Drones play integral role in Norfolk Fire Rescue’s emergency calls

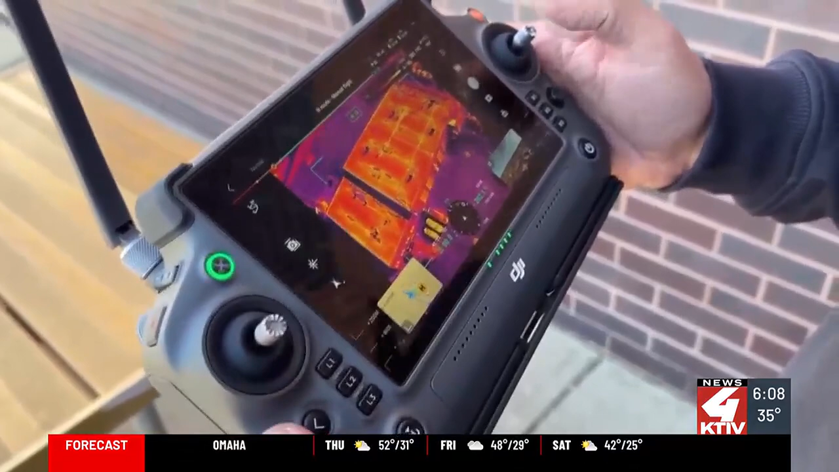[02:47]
That view with the drone streaming to devices on the ground has proved essential in keeping firefighters safe. Drones are a huge thing, especially the thermal capabilities.
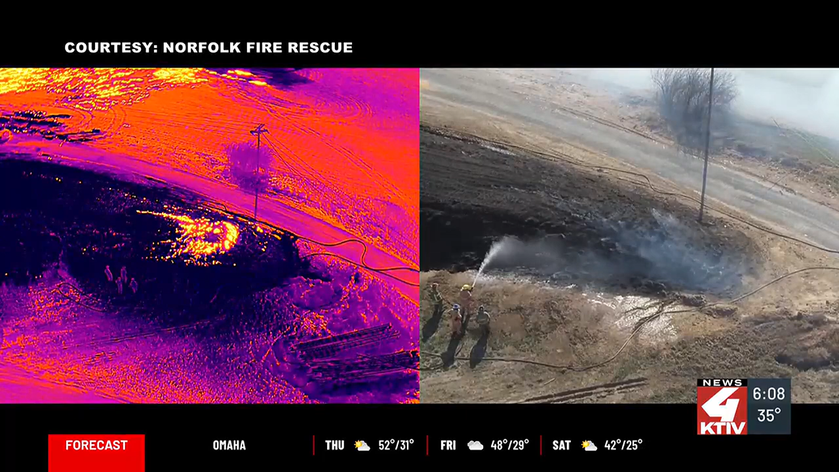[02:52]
You can see things early on, perhaps, that might prevent us from putting people in bad situations.
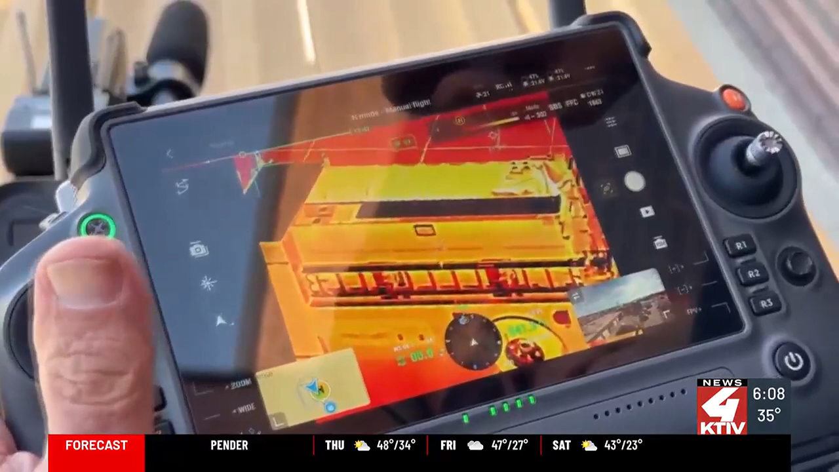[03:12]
Thermal imaging showing them where people are located and where water or any other liquid may be.
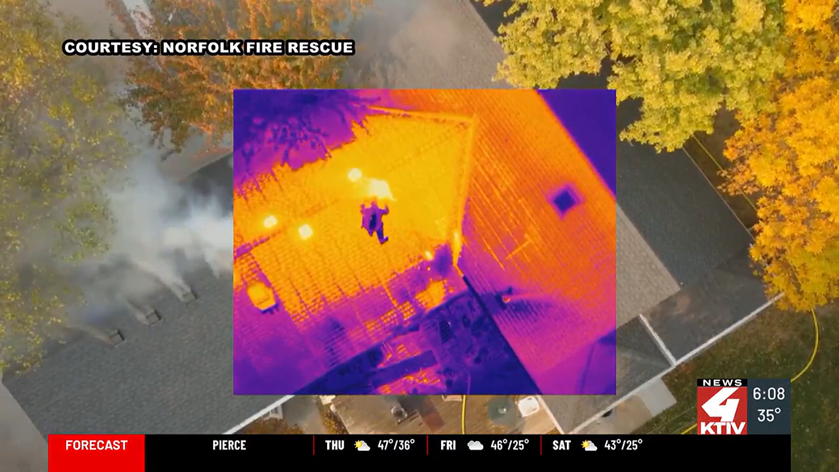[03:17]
But the most important part of utilizing drones in day-to-day calls... It's all about everyone going home, see their families at the end of the day.